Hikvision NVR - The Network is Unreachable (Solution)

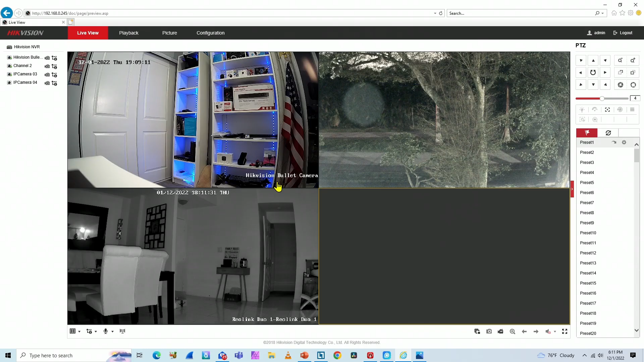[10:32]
And Wi-Fi cameras take longer to show up here. That's normal. The communication is lower using Wi-Fi.
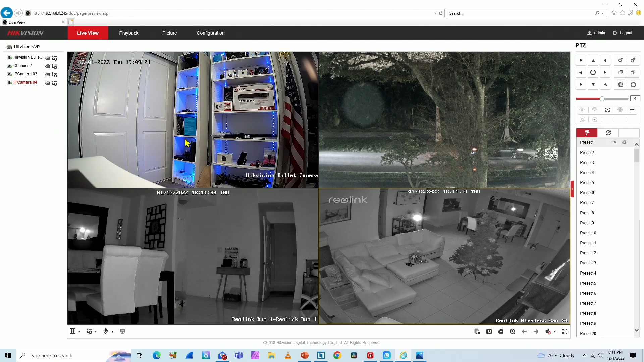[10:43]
If you have a lot of cameras connected to the same network, your switch is a small switch and you are also using Wi-Fi, you're going to have some issues for sure. So this camera here is not as fast as this one because this one is connected via cable.